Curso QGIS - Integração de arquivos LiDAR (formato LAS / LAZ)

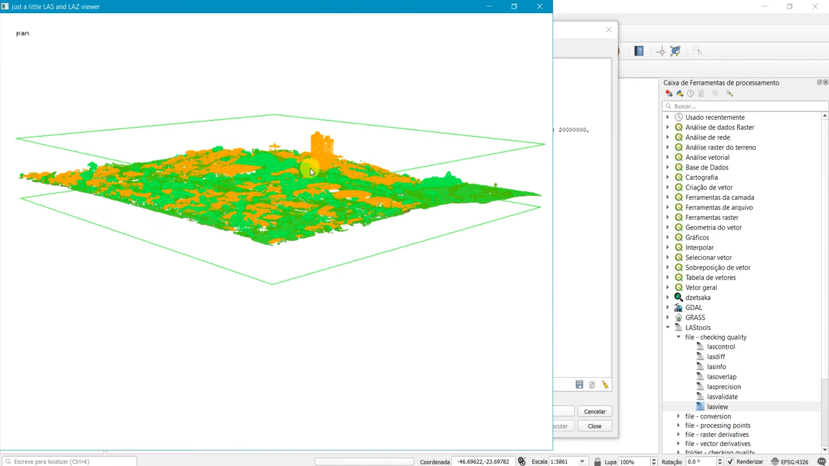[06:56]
Botão esquerdo. Se você ficar com o botão esquerdo, você gira. Olha só que legal, ó. E botão direito. Tem algumas opções aqui, né?
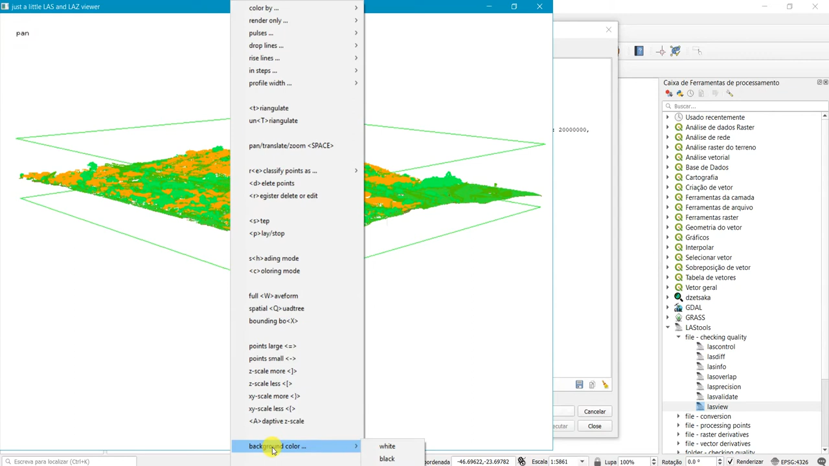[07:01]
Background color. Ó. Você pode mudar aqui a cor de fundo, né? Como se fosse no CAD. E aqui você tem algumas opções de deletar pontos.
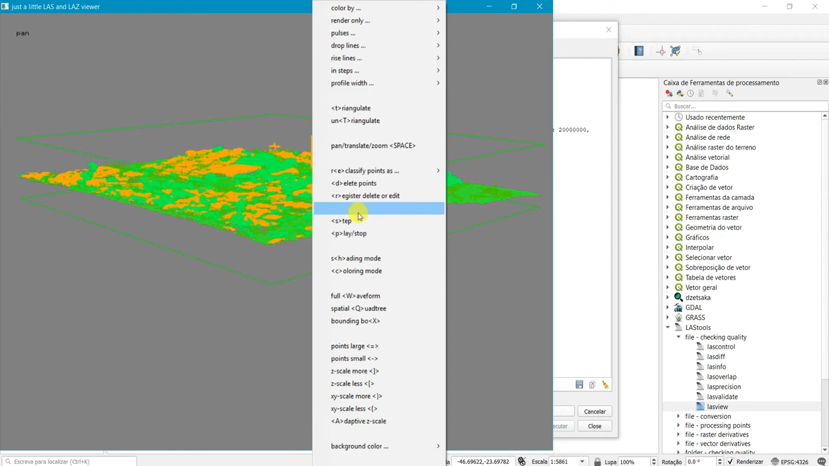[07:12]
Ó. Mas só que o zoom mesmo, eu não sei como faz. Se você clicar e segurar com o scroll, você arrasta.
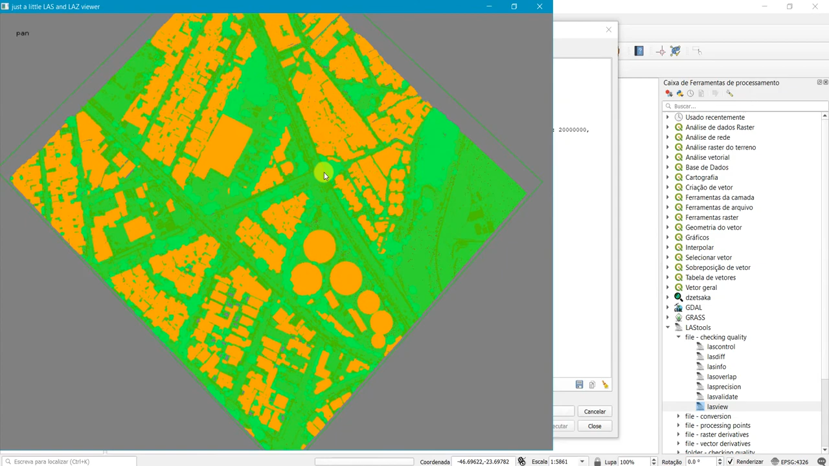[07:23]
E se você clicar e segurar com o botão esquerdo, você gira, tá? Olha lá o prédio, ó. Mas eu queria ver o zoom. Deixa eu ver se tem alguma opção de zoom aqui, ó.